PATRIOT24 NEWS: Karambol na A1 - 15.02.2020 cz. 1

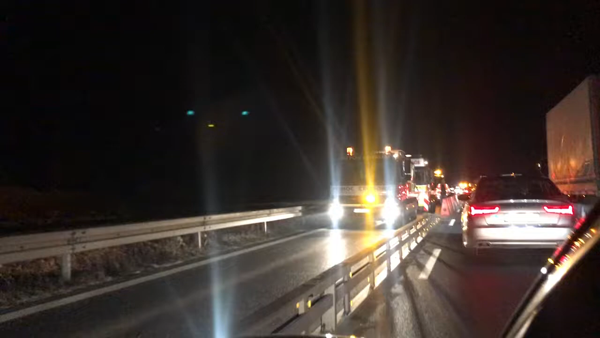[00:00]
Trasa A1 jest zablokowana od strony Łodzi w kierunku Katowic Dojeżdżamy do miejsca, które jest przyczyną blokady
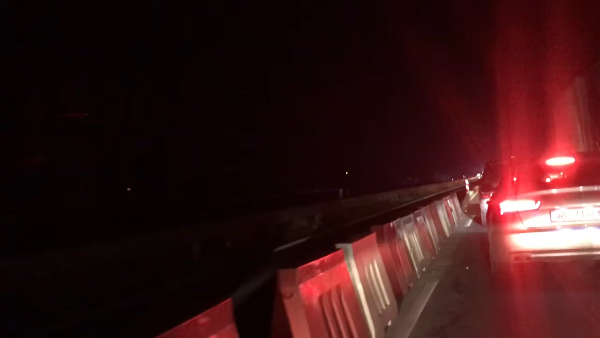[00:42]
Ale niestety wydaje się, że to nie koniec problemu Bo dalej widzimy nikające się Kolejne auto na lawecie Kolejne auto na lawecie